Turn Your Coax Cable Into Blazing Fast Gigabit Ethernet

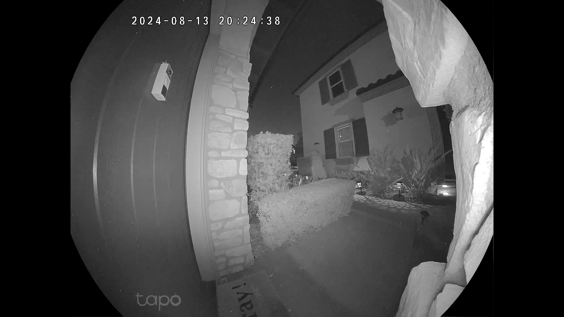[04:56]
And as far as the field of view, you're getting 180 degrees.